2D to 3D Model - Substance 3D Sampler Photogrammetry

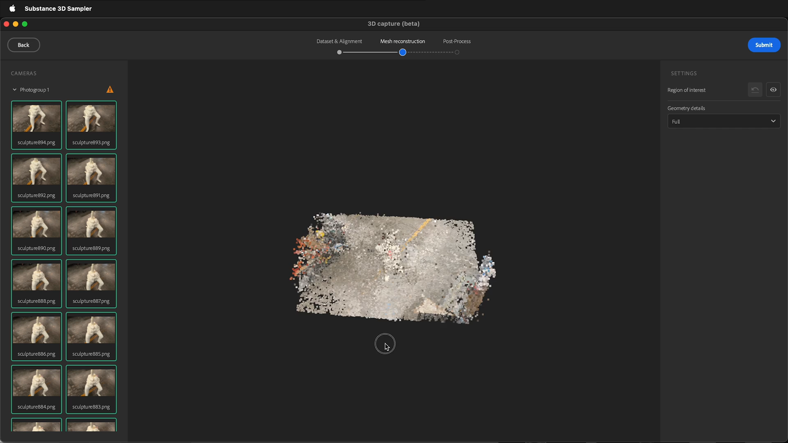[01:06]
After it creates the mesh visualization, you can inspect it to see what's going on with your mesh and make sure that you have all the areas covered that you need.
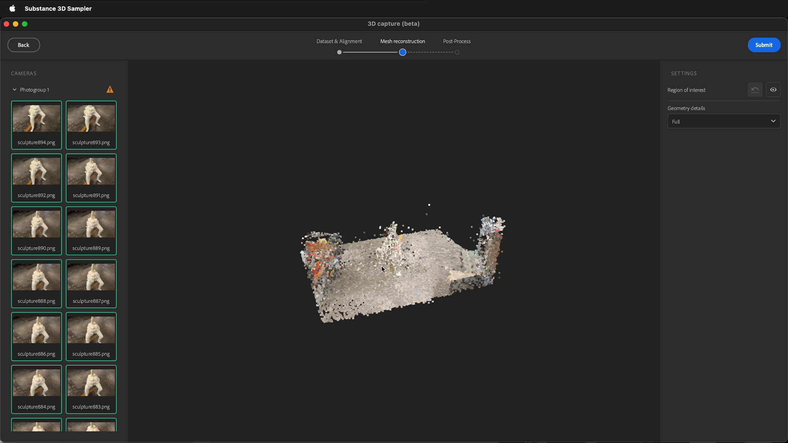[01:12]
This is the time to make sure that you have the right photos and your mesh will be usable. It's also a time that we can take things out of the background.
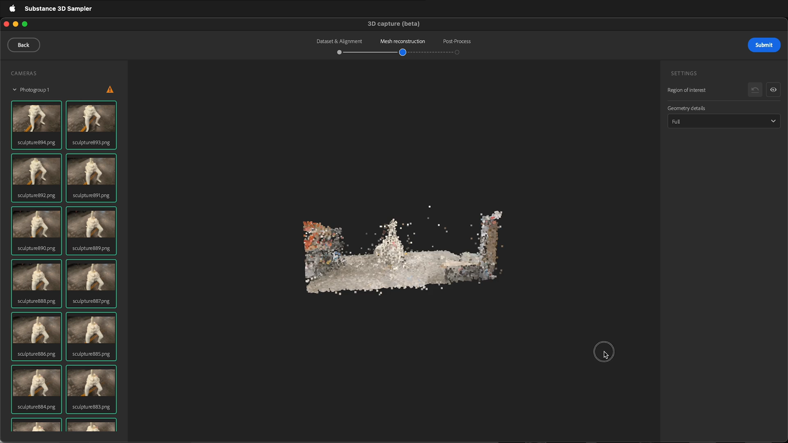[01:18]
We don't have to create a mesh of all of this.
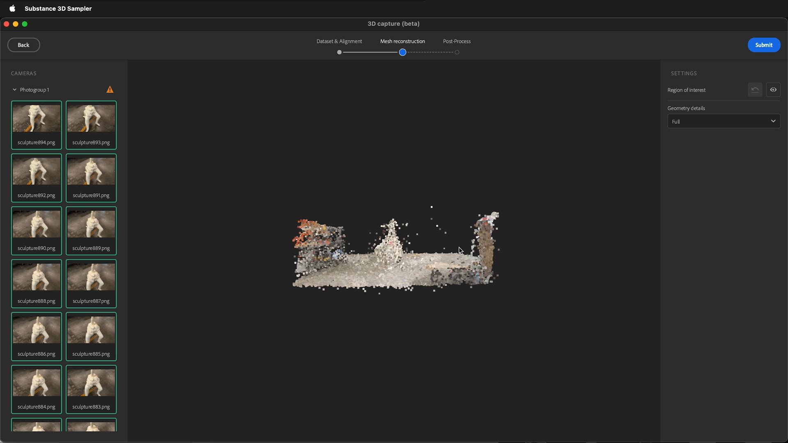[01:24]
We can choose the areas that we want to create, which can be very helpful.
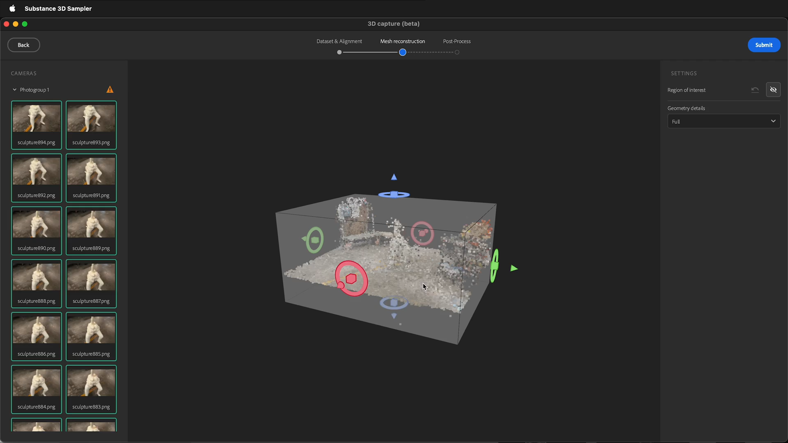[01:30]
Select the bounding box and then you can inspect where the bounding box is, rotate it around, move, and shrink the bounding box.
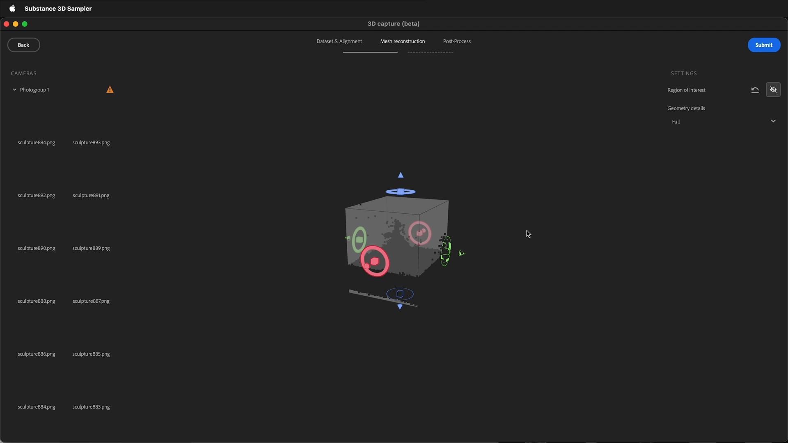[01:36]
This allows you to have a smaller mesh file later when you're ready to export because you may not need all the
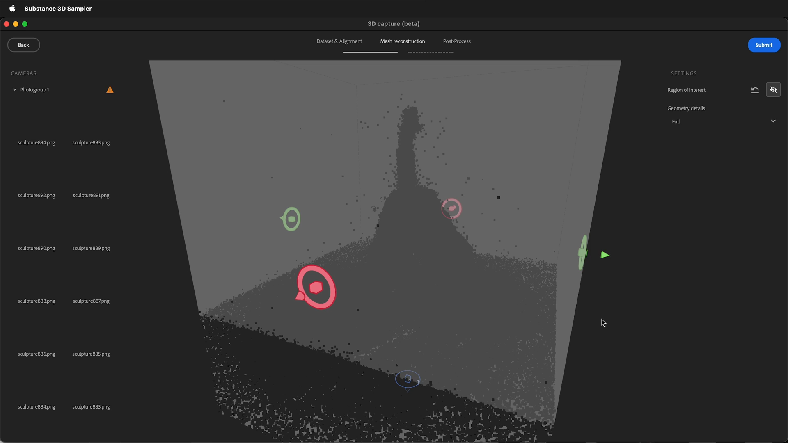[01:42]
different extraneous objects that are in your scene from the photogrammetry. Take your time and go ahead and look at the different ways this can happen. If you click off,
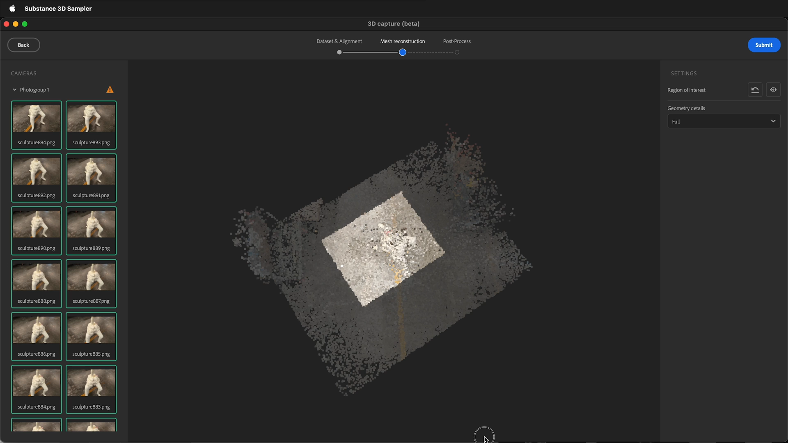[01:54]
then suddenly you'll be able to see the mesh a lot better so it can be easier to use.